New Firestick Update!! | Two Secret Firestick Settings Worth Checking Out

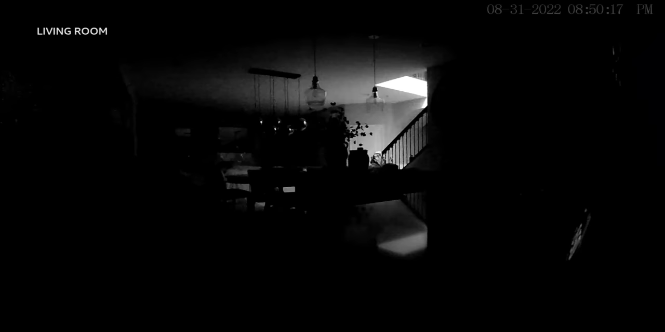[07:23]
So very dark down there, but you can kind of see some of the highlights. Looking at the bottom right, I do have an echo show there on showing the time. All right. Let's back out.